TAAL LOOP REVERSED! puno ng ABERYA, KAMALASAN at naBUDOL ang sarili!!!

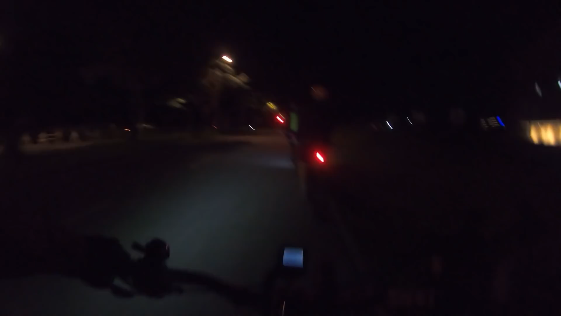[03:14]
Dahil kasama namin si Mayor, walang stoplight sa amin. Ayan, nakikita yung si Mayor na una. Kakakoyan lang ni Mayor ng 45 yan. Oh, sige, oh, para rin yun. Nadaan. Ayun, sabi sa inyo, gagawin ganun green eh.
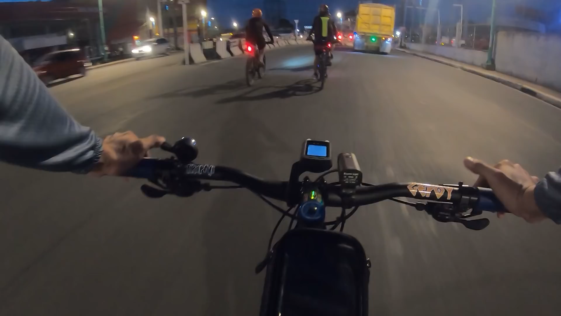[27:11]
Sa wakas! O, diyan ka na. Nalalapit na. Crossing na kami. Traffic is hard. Holy shit. So, malapit na kami sa Calamba, guys. Hey, tanungin mo sila. Ano yun? Ano yun? Anong tanong mo sa kanila? Iyan ako ito nakuha.
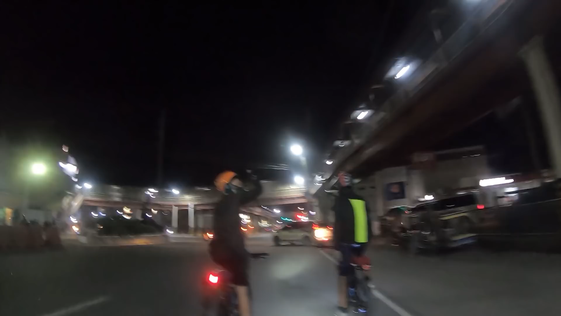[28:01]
Ang pinagbabawal na technique. Oh my god.
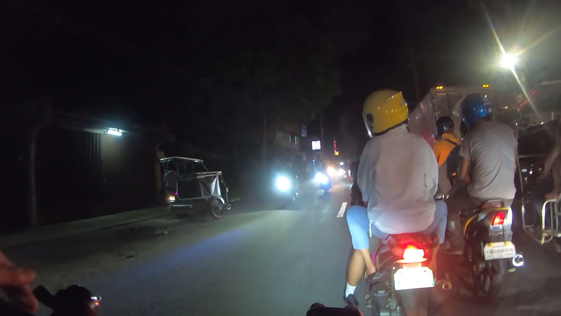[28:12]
Grabe traffic dito. Isang linya na lang yung ano.
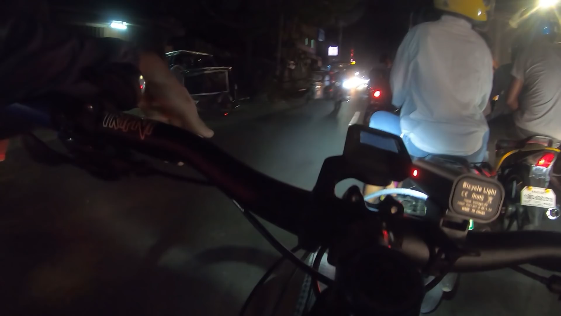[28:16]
Pinupunta dito lahat, counterflow na lahat.